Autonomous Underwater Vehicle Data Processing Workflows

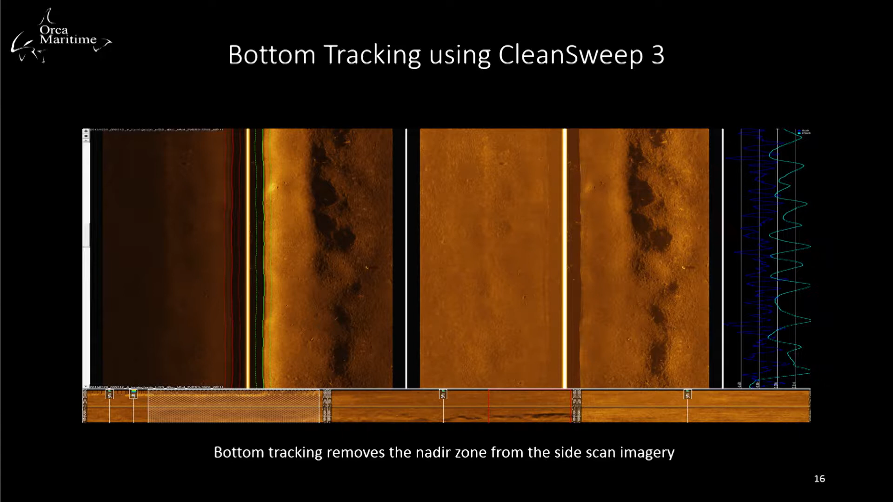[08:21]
During data processing, we use this attitude data or the vehicle height off the bottom to remove any type of nadir, what's called the nadir zone. It's this area on the right in the center.
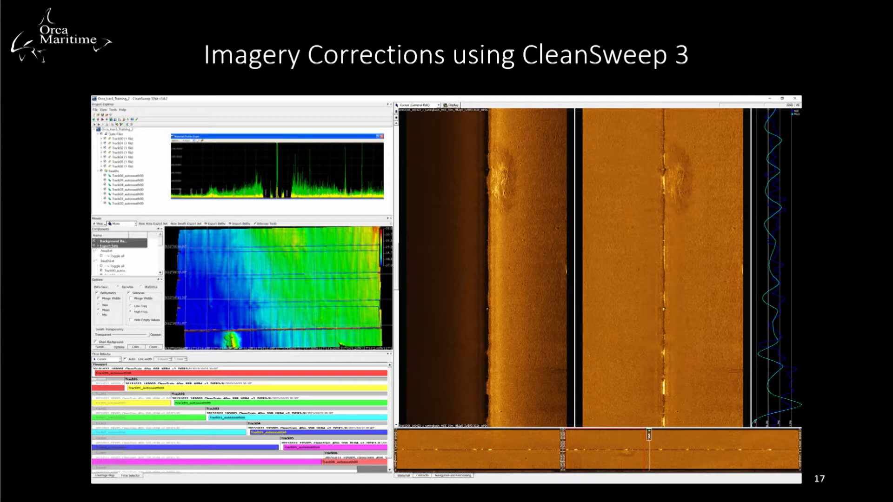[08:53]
Similar to digitally processing on a program like Photoshop, we apply various gains and we treat the image sonar in order to increase image consistency, contrast, and quality. So right here, you can see that we apply angle variance gain.